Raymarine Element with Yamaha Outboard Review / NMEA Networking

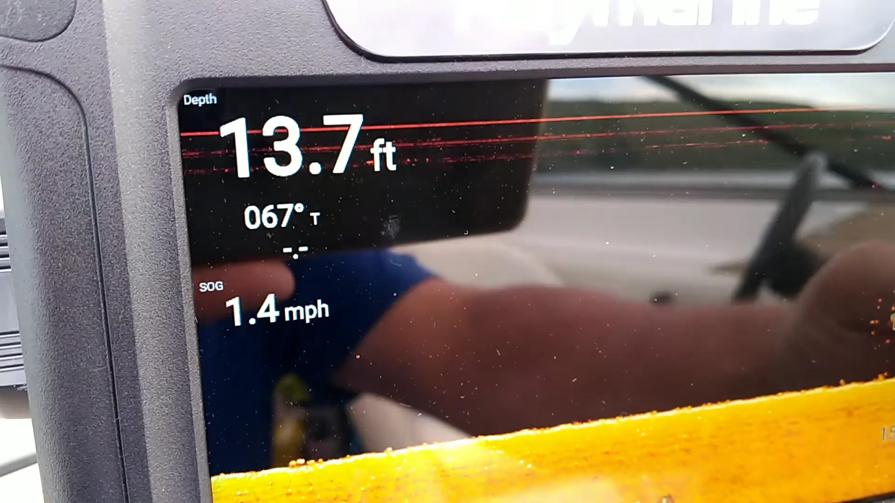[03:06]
On screen: depth 13.7 ft, speed 1.4 mph
This is just strictly down vision.
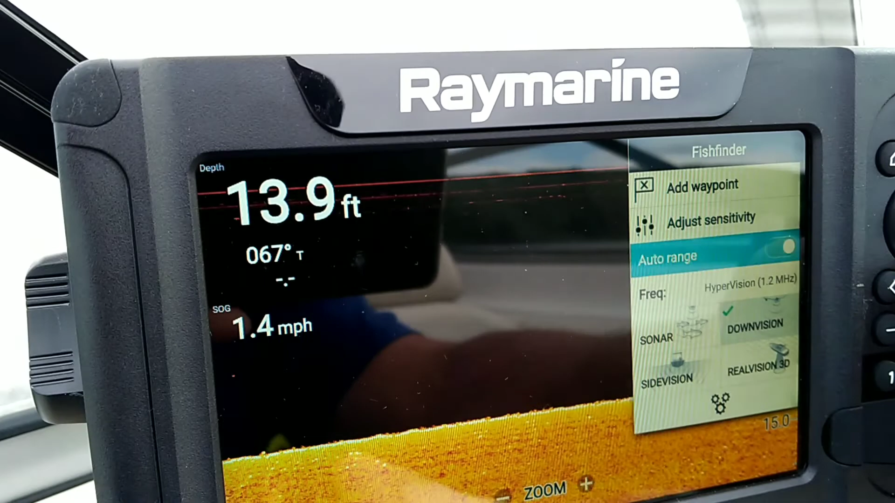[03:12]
On screen: depth 13.9 ft, speed 1.4 mph
But if I go into just side vision as an example, like I said not much to see here.
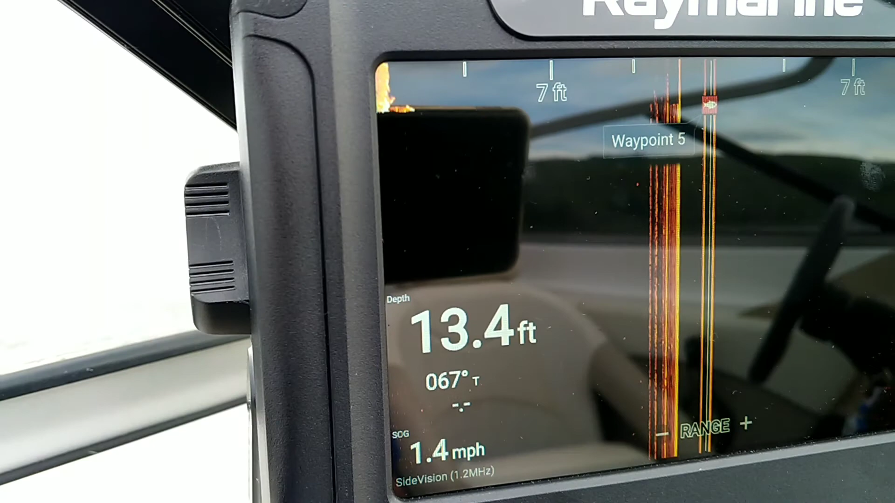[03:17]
On screen: depth 13.4 ft, speed 1.4 mph
You can mark waypoints.
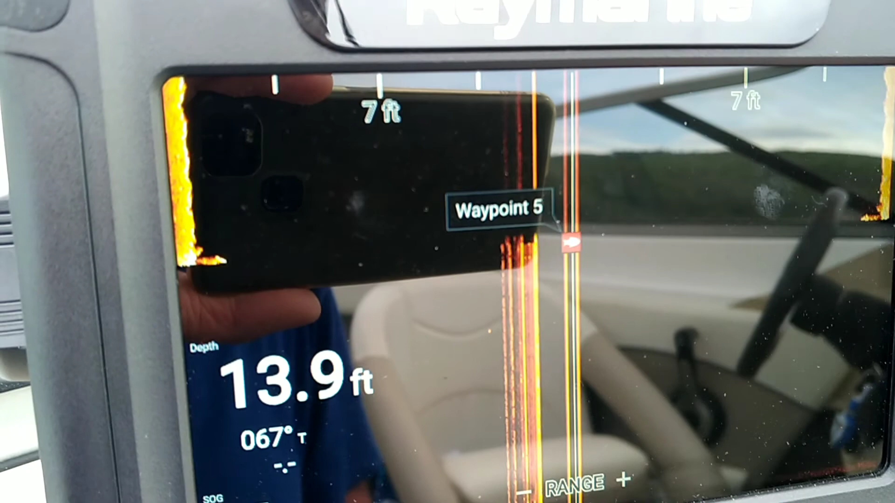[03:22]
On screen: depth 13.9 ft
Waypoints are very easy and intuitive. So when you have a fish on you just push the little orange
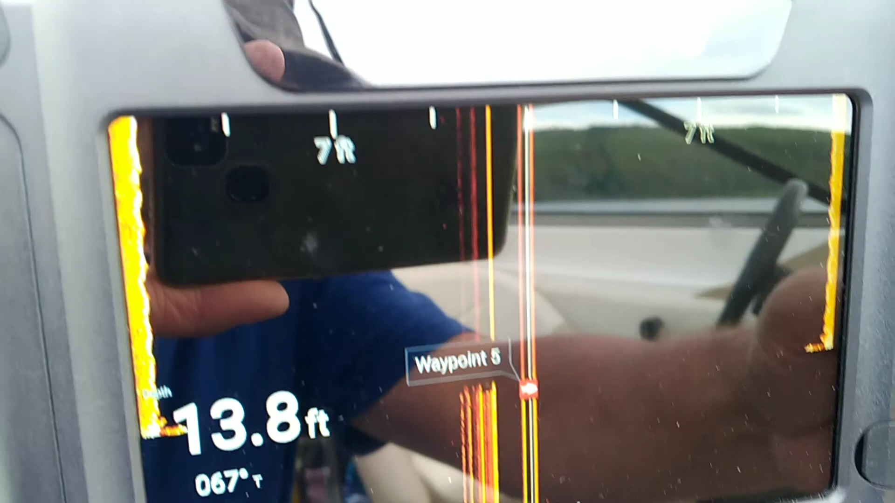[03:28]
On screen: depth 13.8 ft
button up there and it saves it for you. If you want,
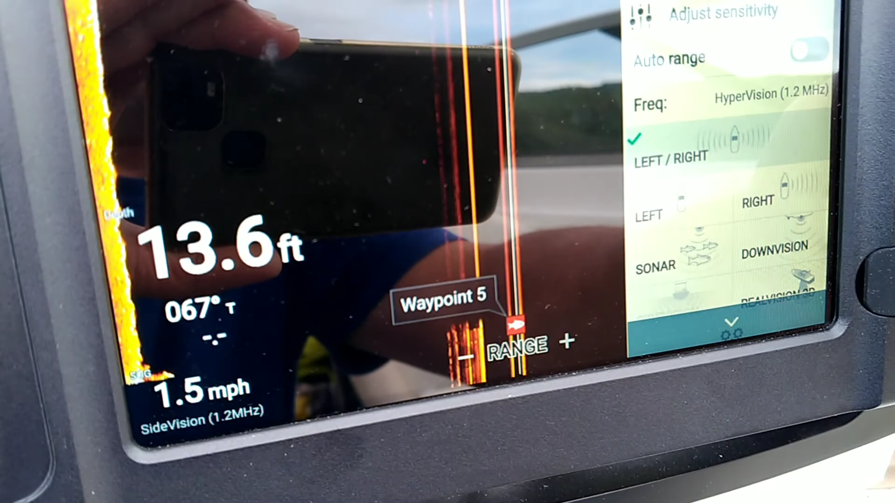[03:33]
On screen: depth 13.6 ft, speed 1.5 mph
let's go with real vision 3D.
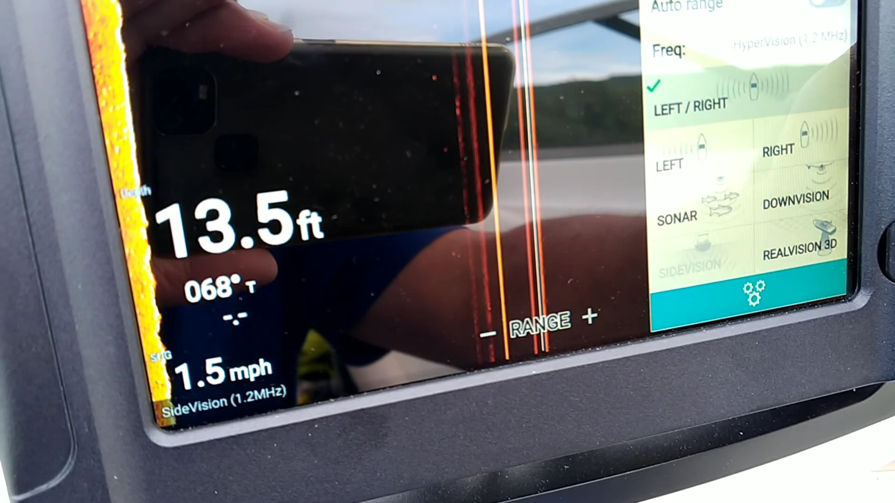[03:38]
On screen: depth 13.5 ft, speed 1.5 mph
This I haven't even tried yet. So let's just see if we can do this.
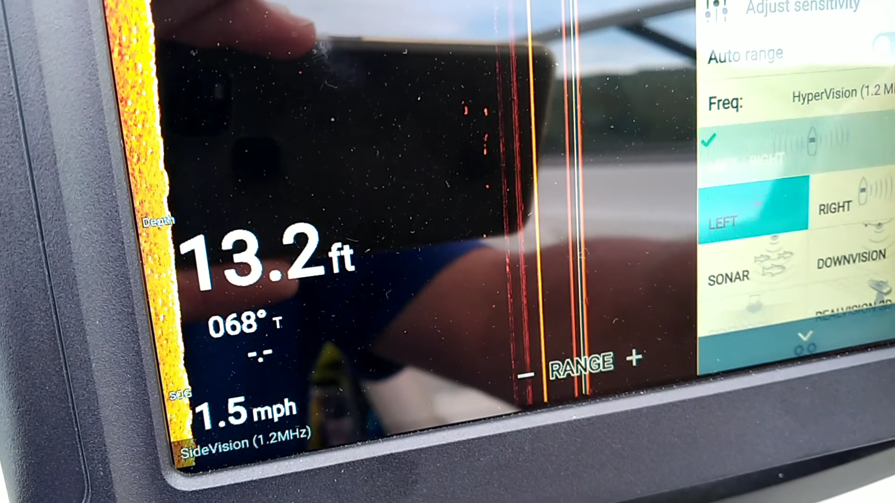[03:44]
On screen: depth 13.2 ft, speed 1.5 mph
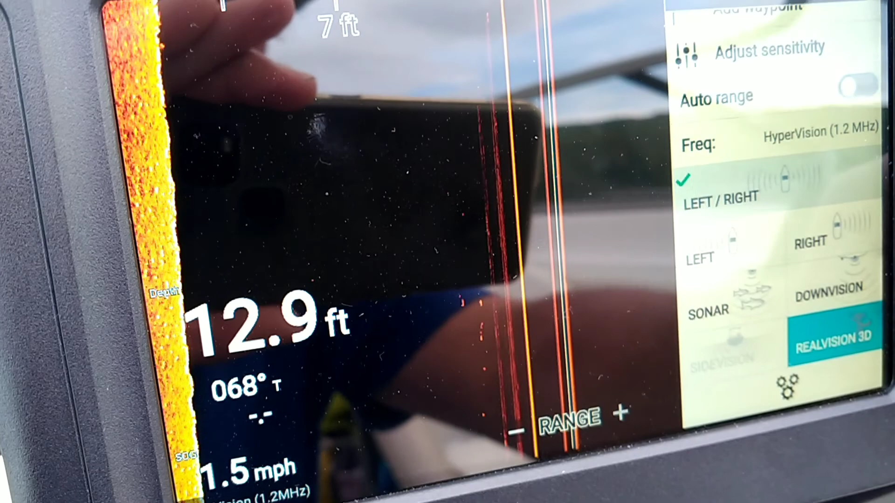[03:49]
On screen: depth 12.9 ft, speed 1.5 mph
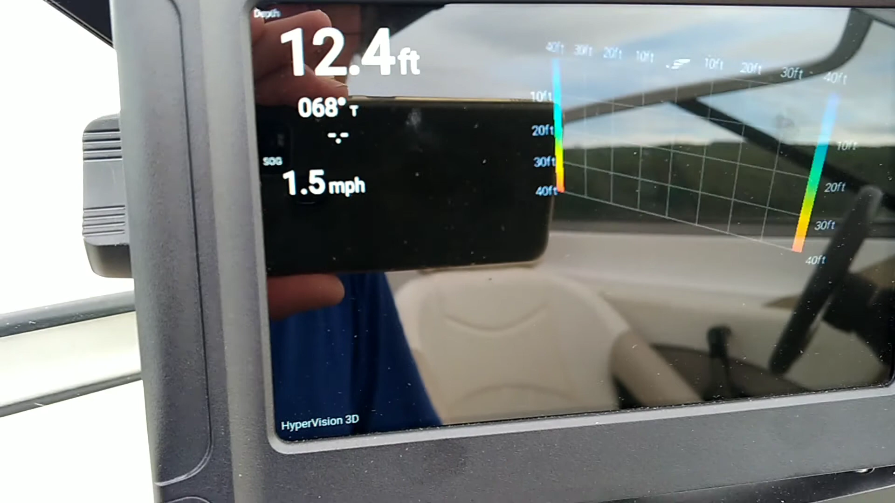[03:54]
On screen: depth 12.4 ft, speed 1.5 mph
So this is this funky new three dimensional thing where it sort of keeps track of what went on behind the boat.
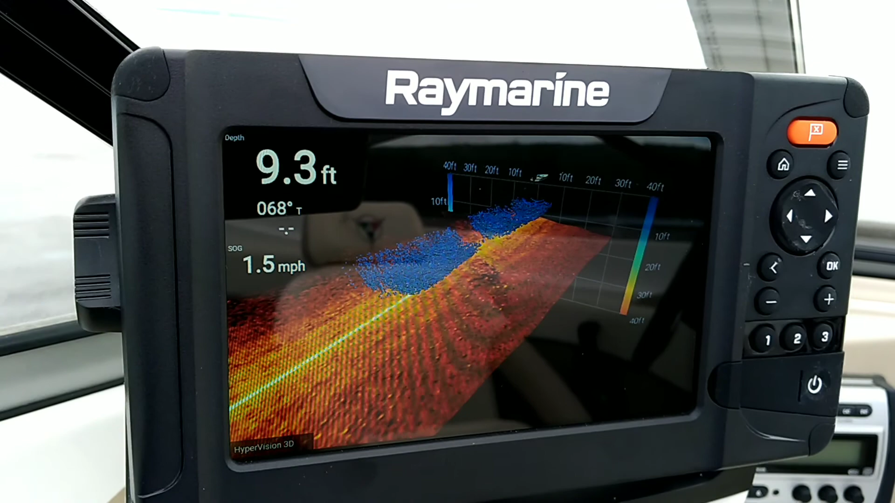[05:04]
On screen: depth 9.3 ft, speed 1.5 mph
And maybe my impression will change after we get out on some of those. But, you know, this fish finder just seems to work. And that's something that I can't say enough in terms of how it, you know, works.
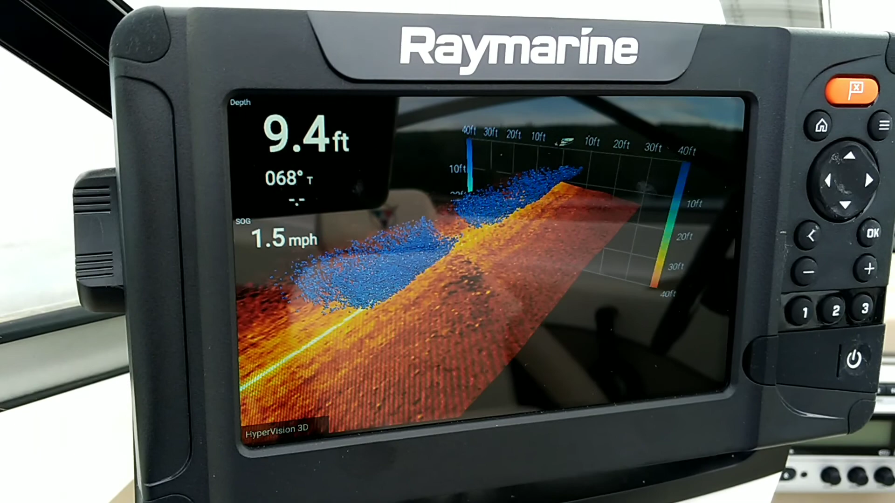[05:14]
On screen: depth 9.4 ft, speed 1.5 mph
And it gives you this three-dimensional thing if you want it.
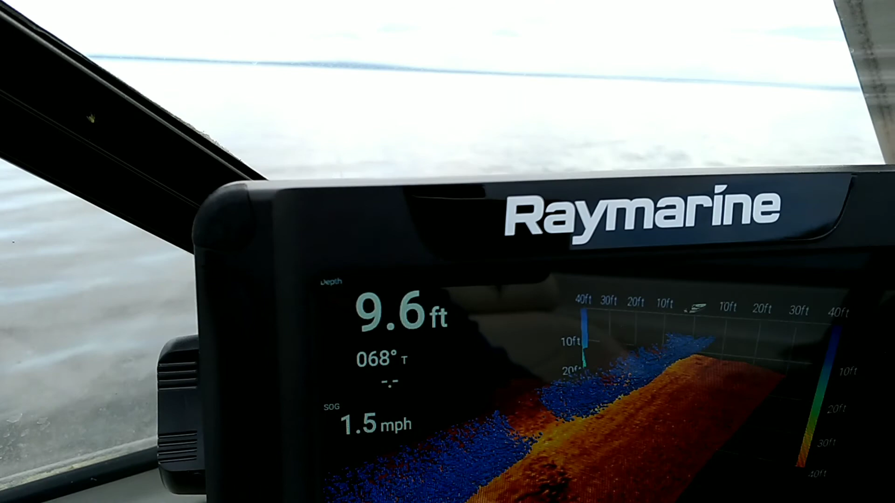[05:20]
On screen: depth 9.6 ft, speed 1.5 mph
If you want to have side vision or just regular down vision or sonar, yeah, that's fine.
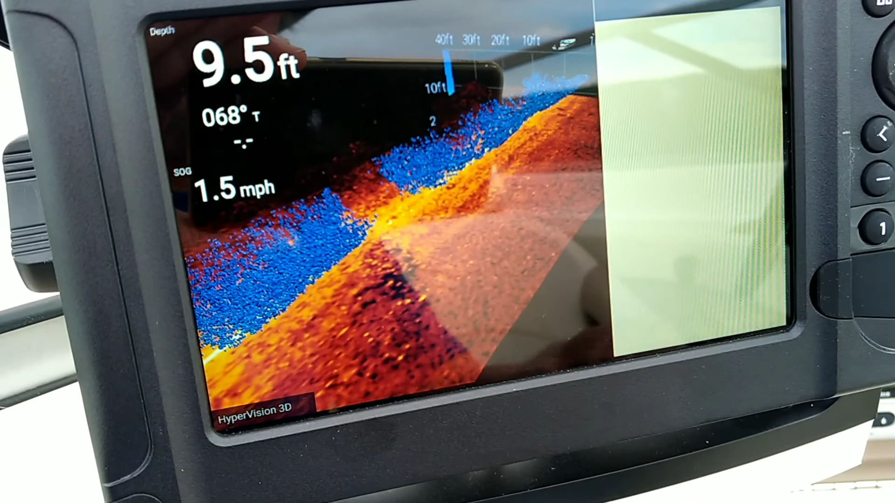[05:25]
On screen: depth 9.5 ft, speed 1.5 mph
Oh, it's telling me that my second battery.
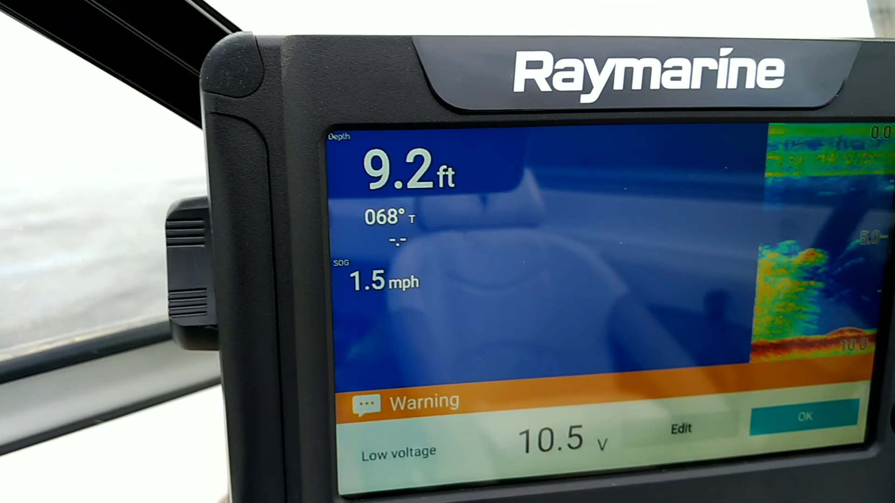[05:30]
On screen: depth 9.2 ft, speed 1.5 mph
So that's another thing that's kind of cool is the second battery is hooked into the system. So when my trolling motor has pulled too much juice out, it'll bitch about that.
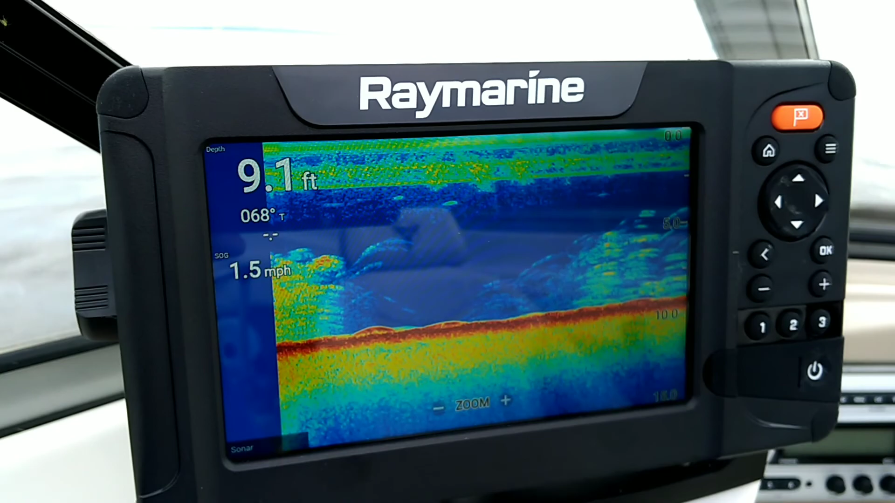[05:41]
On screen: depth 9.1 ft, speed 1.5 mph
And so this is traditional sonar.
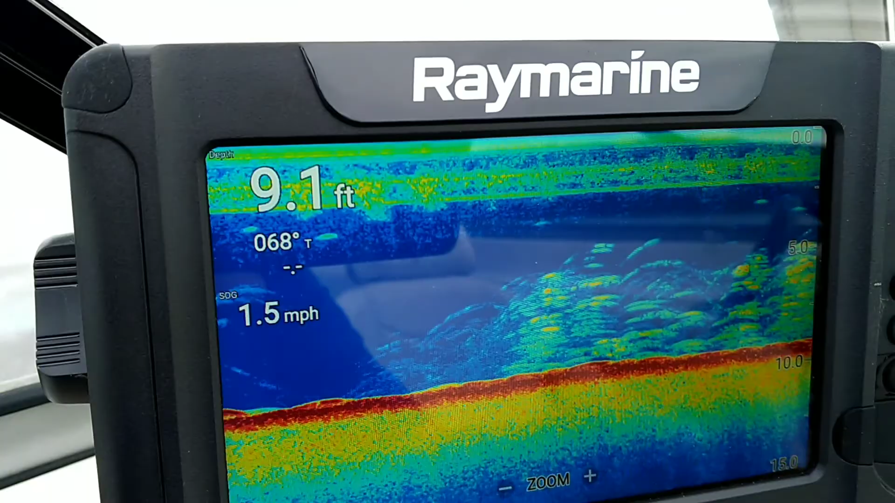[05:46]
On screen: depth 9.1 ft, speed 1.5 mph
This is what all of our, you know, Laurence guys that are using it.
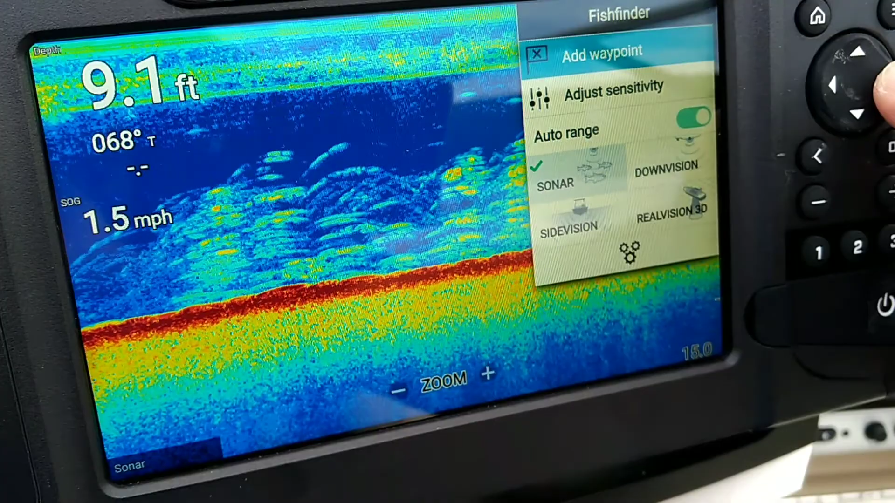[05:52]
On screen: depth 9.1 ft, speed 1.5 mph
Down vision is more the one that I use. And this I find to be, you know, just a good basic sonar.